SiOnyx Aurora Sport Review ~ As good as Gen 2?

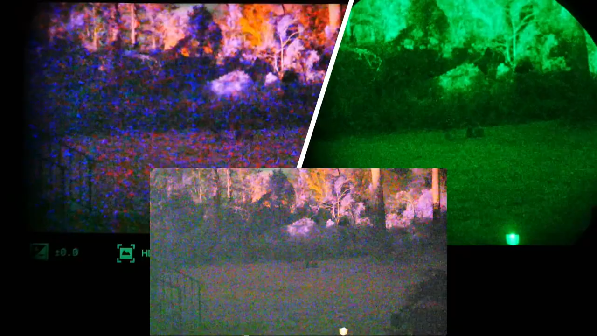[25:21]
Now, I'm just going to pan around the yard here.
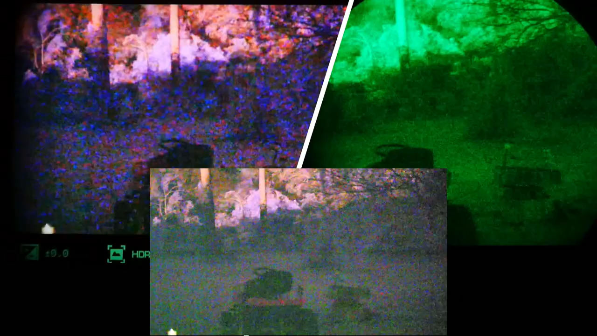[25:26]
The conditions we have tonight are, uh, it's, uh, there's no moon out right now, although it is a quarter moon, but it's already, uh, gone down below the horizon.
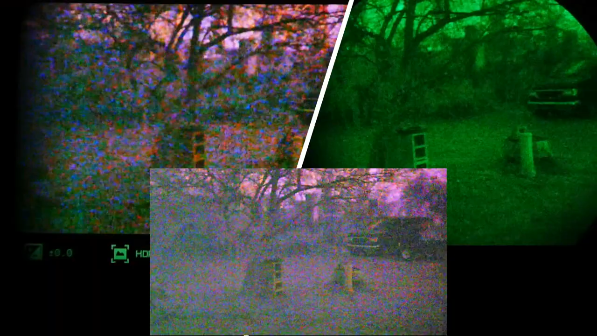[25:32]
Good starlit night with, uh, no real cloud cover. And, uh, and because I'm on the edge of town,
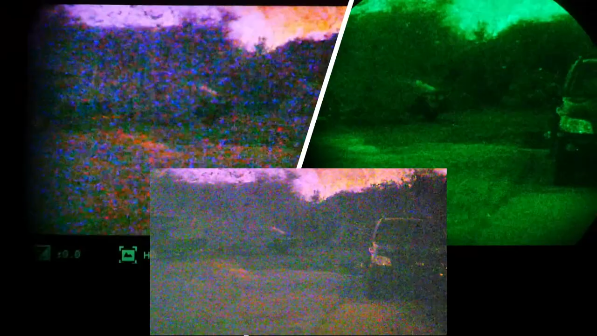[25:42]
there's a, uh, parking lot several hundred yards away with area lights. And that's where you're getting, uh, most of your ambient lighting from that and, you know, street lights out front, which really aren't impacting us back here.
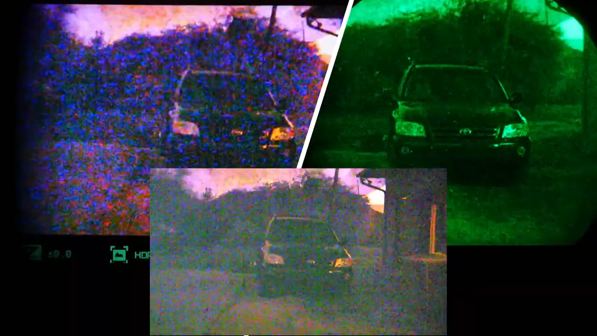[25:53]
But what is impacting us is, uh, those parking lot lights, even though they're several hundred yards away, looking up into the trees,
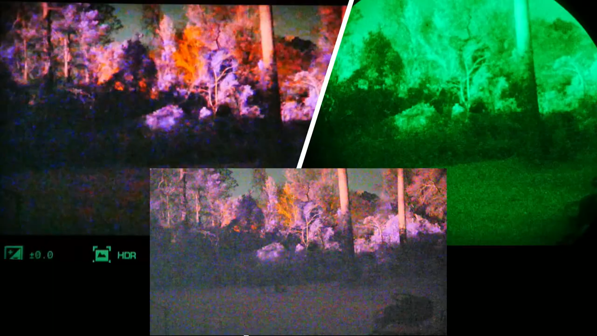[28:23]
That's why your color perceptions on the Psyonix when you're in night vision mode look so strange. So, uh, that's where it's coming from. Now the limitations of it compared to standard night vision are that it's 720p video. Okay.
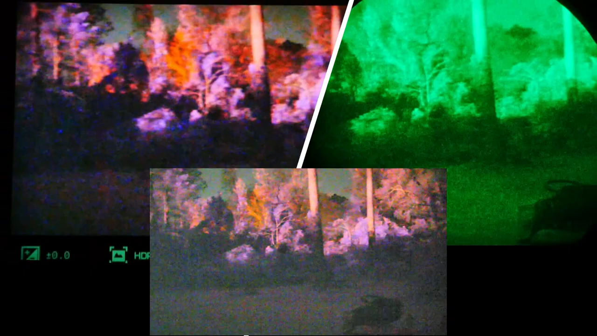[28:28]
So at 720p, uh, basically we have 1280 resolution of the screen or our view across and,
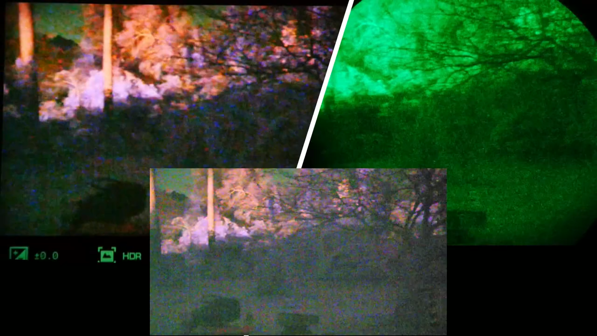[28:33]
uh, 1280 across and 720 tall. Uh, that's fairly limited for resolution. And when you're looking at the image of the night vision,
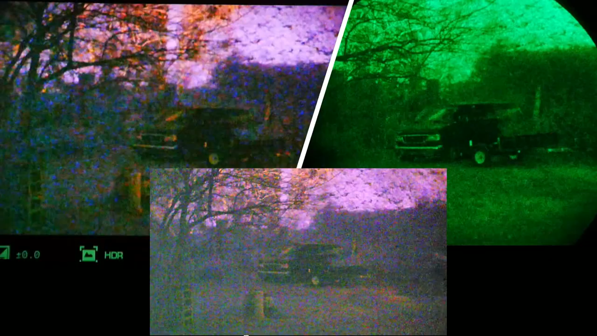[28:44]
the gen two night vision, uh, you can tell that it has more detail, finer grain to it. So the Psyonix doesn't have the resolution.
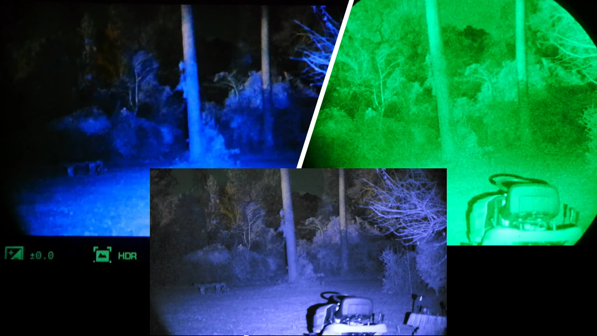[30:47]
I'm going to dial down the F number on that to get contrast back.
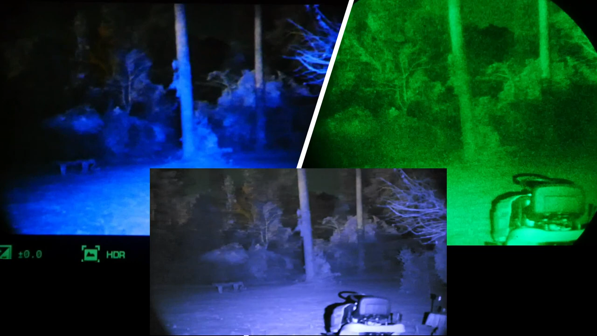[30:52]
So, and again, there you have it. This is ionics as good as a gen two.
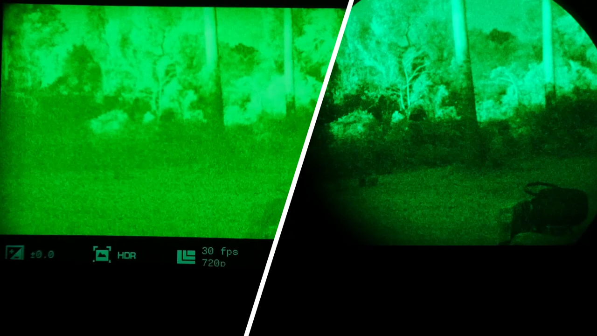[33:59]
makes it look like traditional night vision, but as you can see, it really washes out your image.
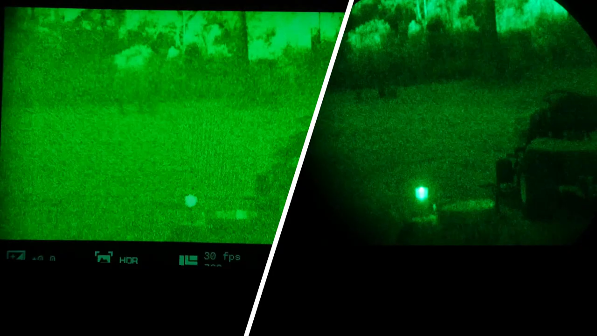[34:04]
You lose contrast, uh, and detail. It basically just makes everything green.
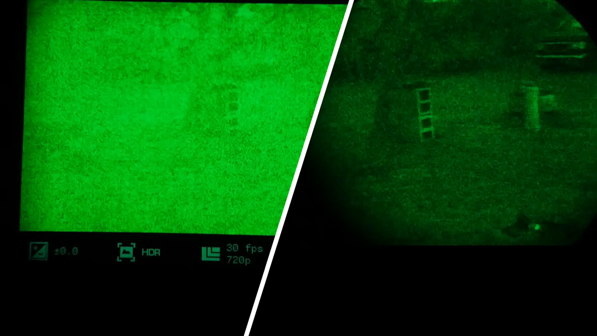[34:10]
And I, you know, there was kind of a similar issue.
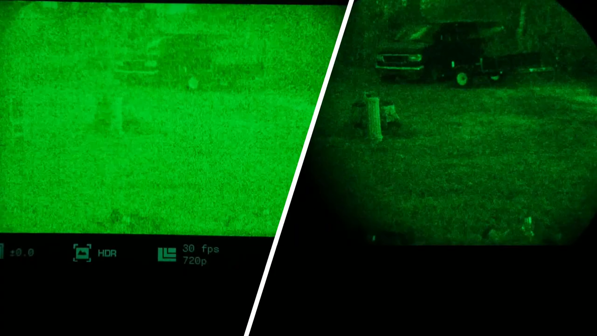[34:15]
I, I got to play with the Sightmark Wraith digital night, day, night, digital night vision scope, and it had a green screen too, uh, similar to this, only much worse, believe it or not.
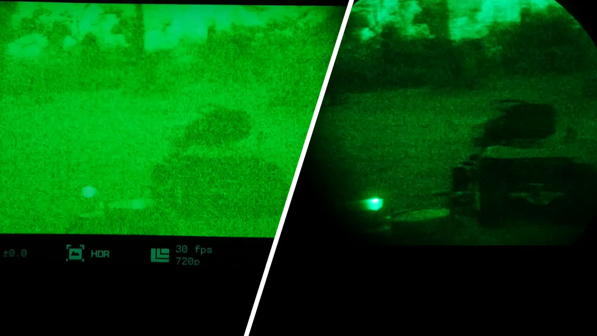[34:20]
Uh, so there you go. If you're interested in the green screen on this psionics, uh, I'm going to tell you that that's not all it's cracked up to be, as you can see here.
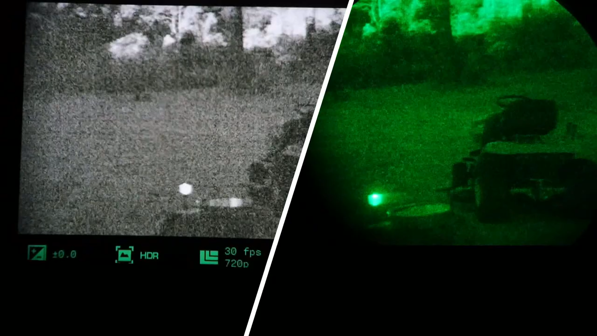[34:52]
Uh, looking at it, it kind of looks like what a white phosphor screen would look like in traditional night vision.
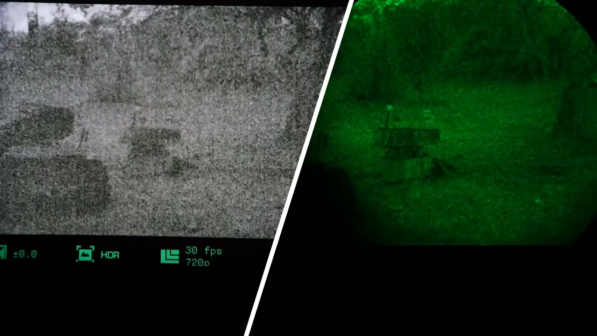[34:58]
but, uh, you lose color detail, but your noise is less obtrusive and less, uh, distracting. And now looking at it, that actually looks to me a little better as far as from a night vision perspective. Now I'm kind of torn between your, uh, between your night vision color and, and this monochrome.
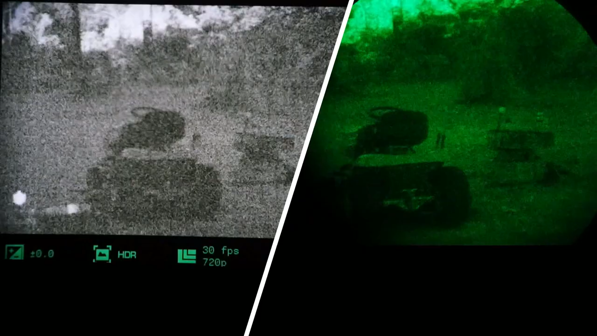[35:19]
And the reason I'll say that is although the monochrome, the noise is much less distracting, uh, the one thing about the monochrome is you lose a little bit of information as you're looking at the image. We don't have the resolution of a standard night vision, uh, but we do have good gain.
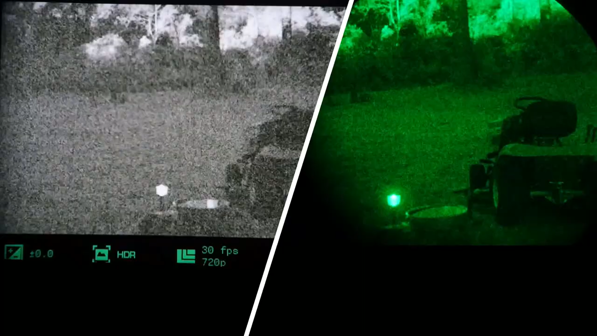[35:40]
Now in this mode, it looks good, but the, the only thing I think that might make the, uh, color mode have the edge is that when we're in the color mode, if I'm looking at something where the brightness, uh,
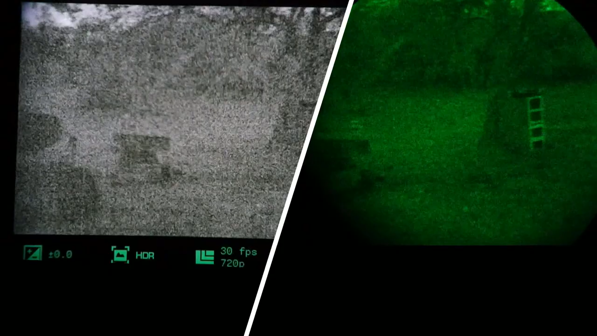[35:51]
of different objects is about the same, but they're different colors, that color mode might let me discern differences and pick out details that I can't do in the monochrome mode. Okay. So, uh, six of one half dozen the other probably situational as far as which one actually works better. So that's it. There you go. Psyonix Aurora.
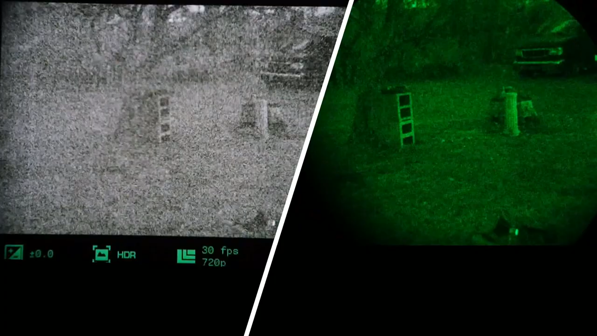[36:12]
And, uh, is it as good as Gen 2? Maybe some Gen 2, uh, better Gen 2? Definitely not. But hey, for $400, even being that close is a win-win.
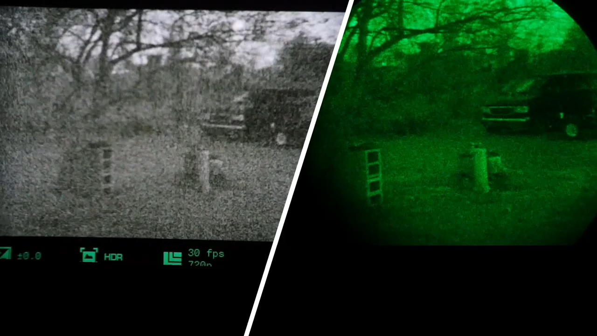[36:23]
Okay. Let's go out front and play around in a little bit brighter light between these two.
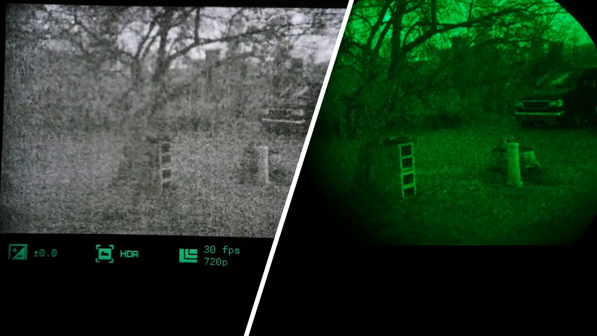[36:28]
And then we'll, uh, uh, then we'll go and we'll take a quick look comparing it to Gen 3.